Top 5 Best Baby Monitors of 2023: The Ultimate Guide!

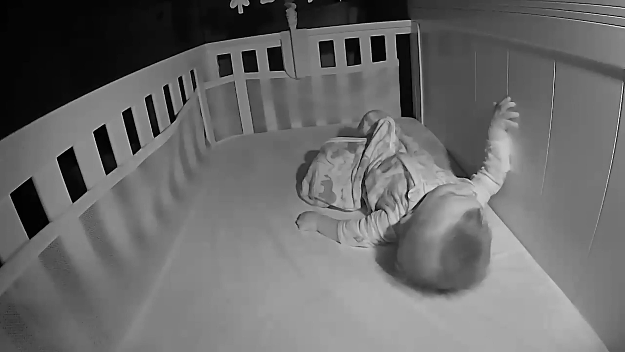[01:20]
The Lollipop Baby Monitor has excellent night vision capabilities.
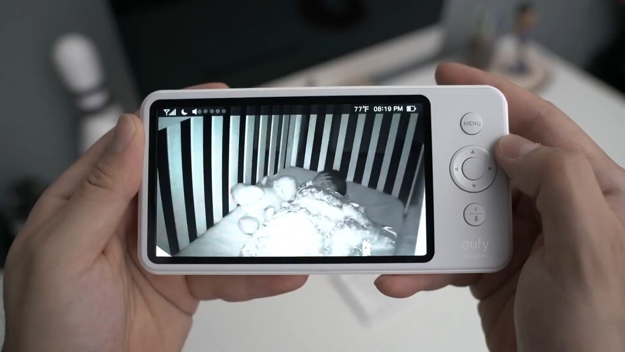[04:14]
maintaining its resolution even as you move away from it.